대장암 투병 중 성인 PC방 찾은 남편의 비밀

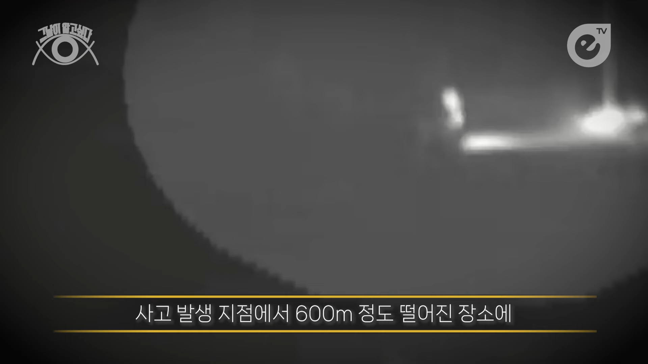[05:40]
600미터 정도 떨어진 장소에 SUV 차량을 주차하는 최 씨의 모습을 포착했습니다. 확인 결과 해당 차량은 최 씨 소유의 코란도 차량이었습니다.